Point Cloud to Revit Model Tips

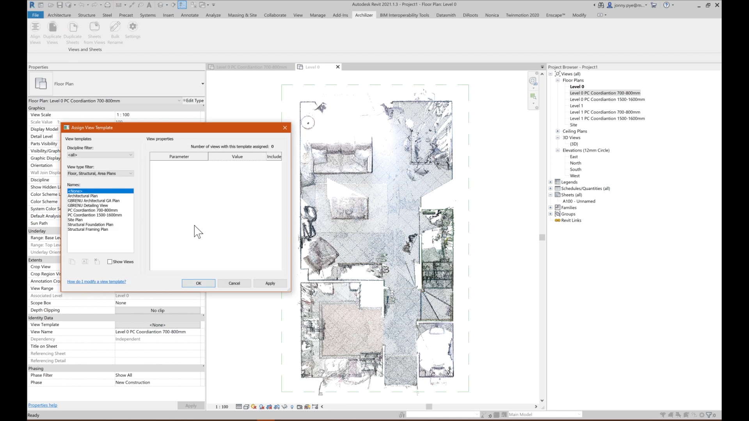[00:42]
So what I want to do with each of these views is I want to set up a slice of 100 millimeters between 700 and 800. So what I've done in here is I've actually created some view templates that are going to allow me to do that. So if I go down to my two view templates that I created, I've actually turned off all of the settings bar the view range and I've set this view range to
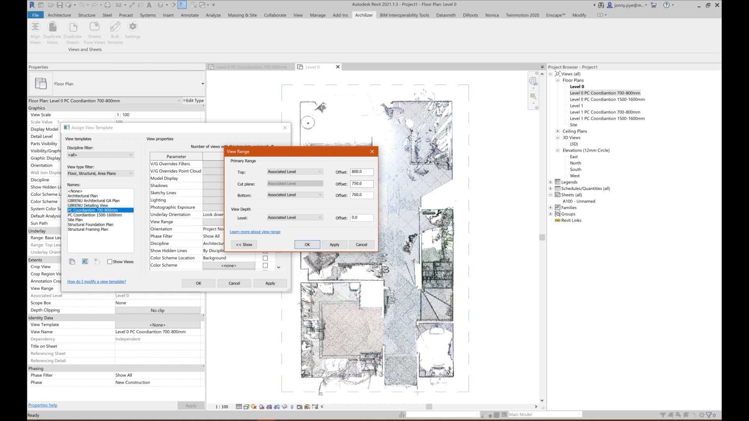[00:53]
between 800 and 700 and then the cut plane in the middle. What this allows me then to do is if I'd like to apply that say to all my floors, I can select these two and I actually don't need to set the view template in here.
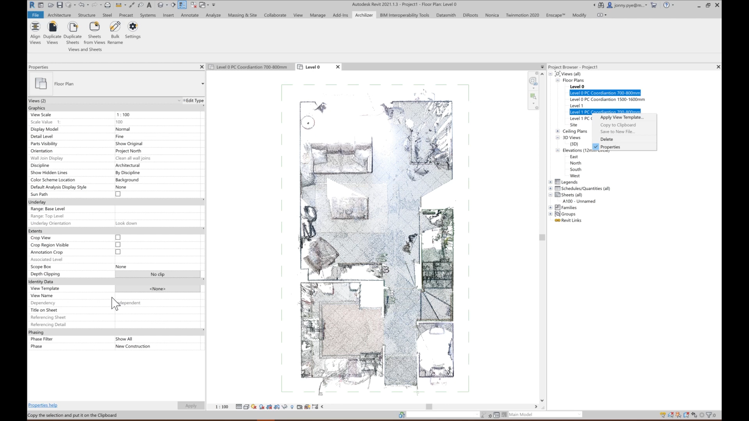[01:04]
I can apply the view template, choose the cut plane that I want and what that's then going to do for each of these is it's going to actually take that cut at each of those levels at 700 between 700 and 800 mil.